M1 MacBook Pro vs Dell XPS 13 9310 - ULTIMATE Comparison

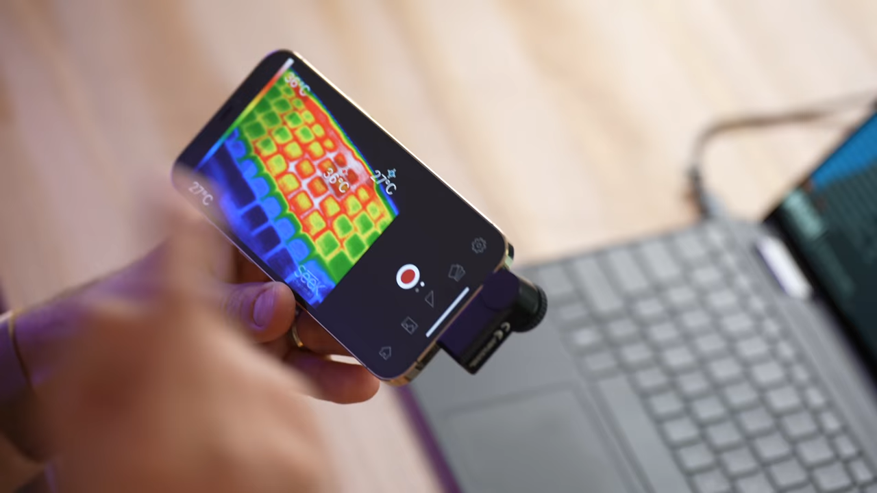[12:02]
On screen: scale bottom 27°C
before i do that i want to get an initial thermal reading
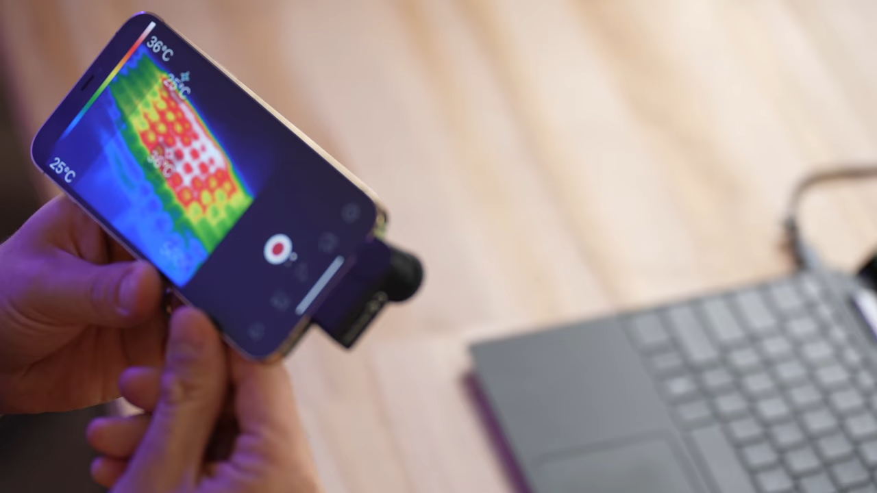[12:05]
On screen: scale top 36°C, scale bottom 25°C
so take a look at the xps it looks like we have a hot spot there about 36
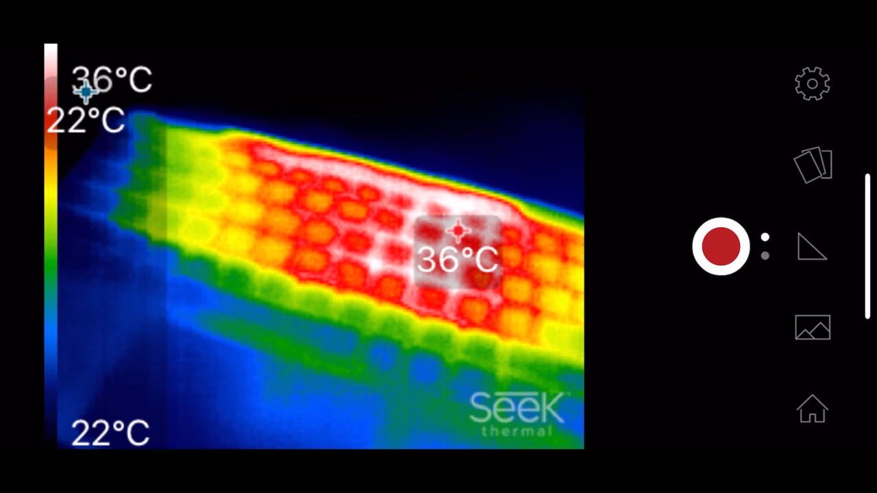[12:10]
On screen: scale top 36°C, scale bottom 22°C
degrees celsius
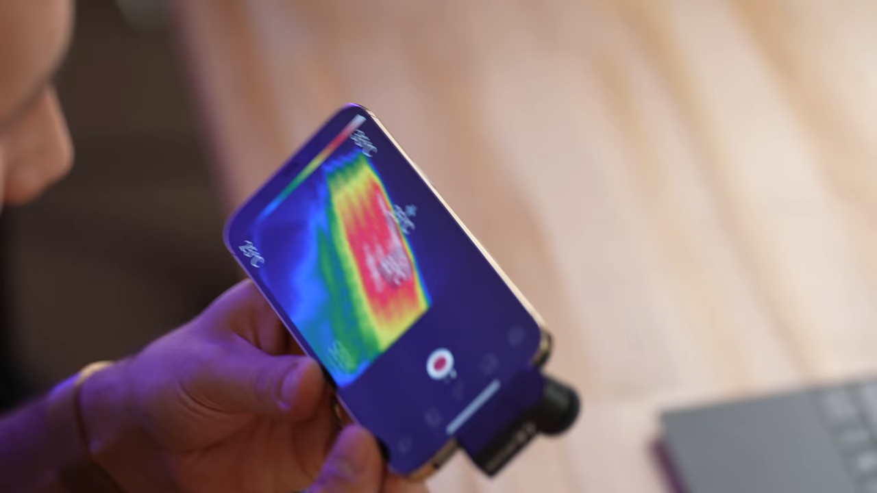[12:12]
and then flipping over to the macbook
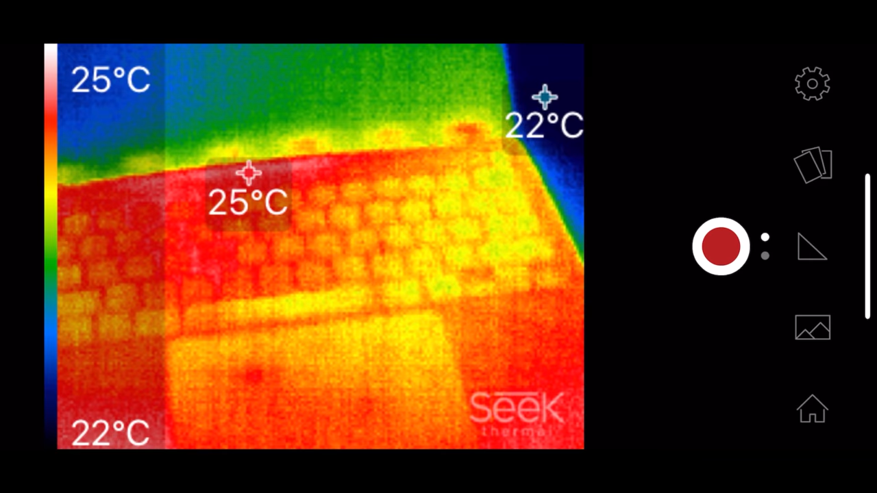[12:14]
On screen: scale top 25°C, scale bottom 22°C
our hottest spot is 25 degrees celsius that is a massive difference now another crazy thing
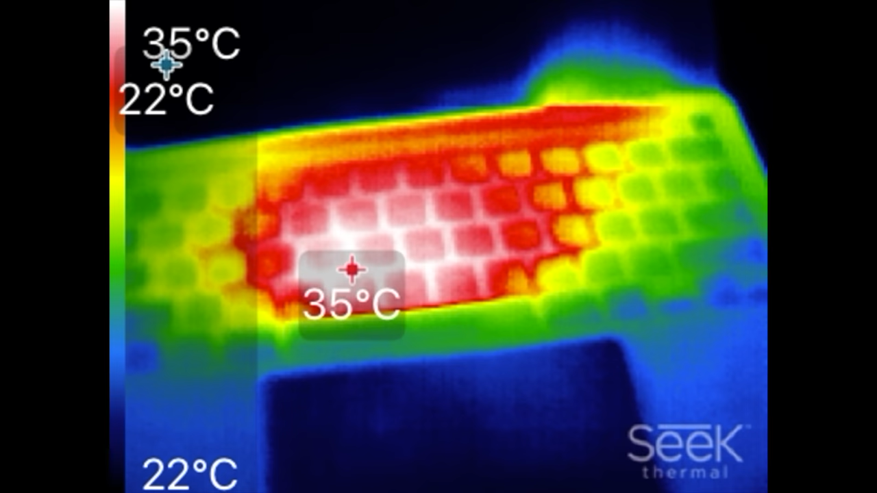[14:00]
On screen: spot 35°C, scale top 35°C, scale bottom 22°C
it's at 35 degrees celsius at its hottest point even
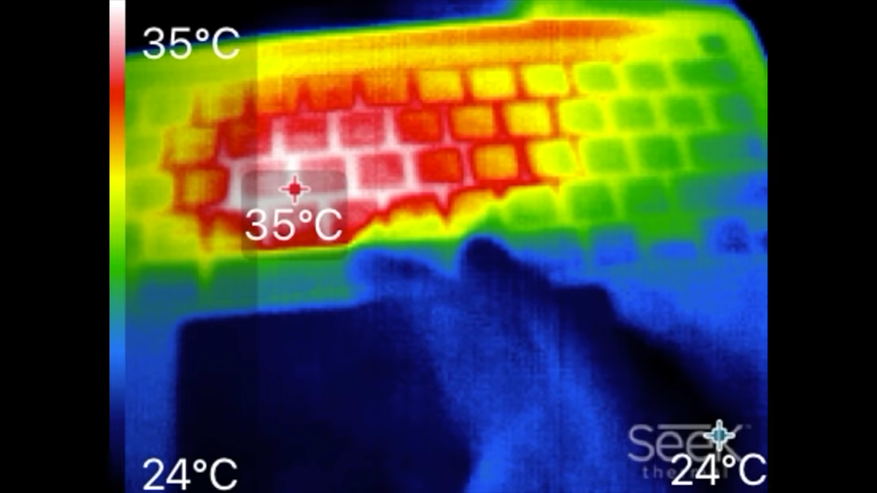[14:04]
On screen: spot 35°C, scale top 35°C, scale bottom 24°C
though the cpu internal temps are higher all right we have our scores